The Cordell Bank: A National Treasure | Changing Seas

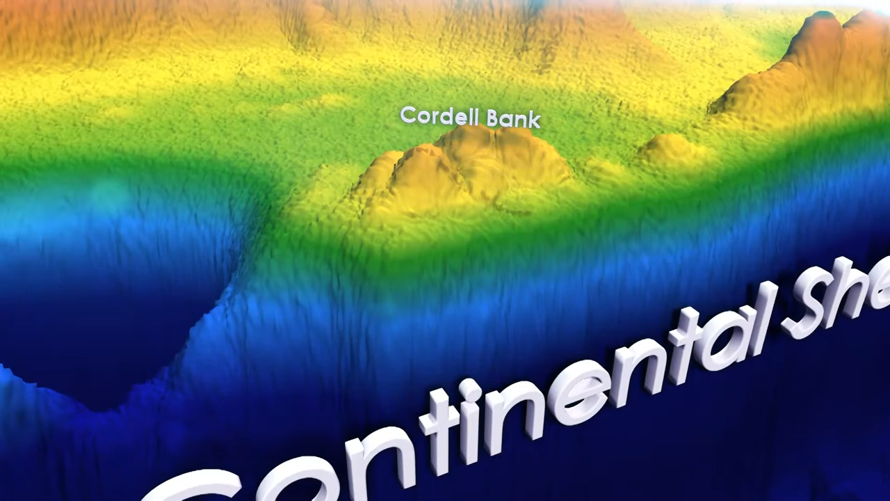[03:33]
The shallows point is 115 feet, but from there it drops.
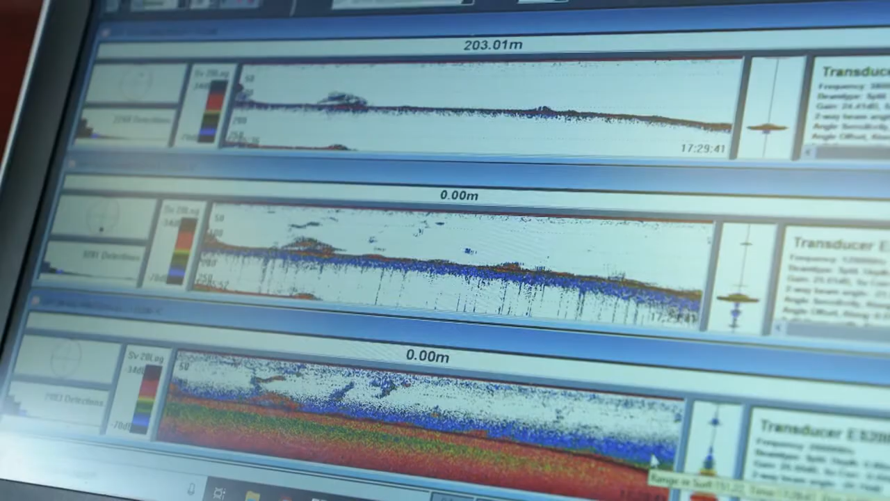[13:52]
So this computer is the hydroacoustic computer. Here we have a fancy fish finder.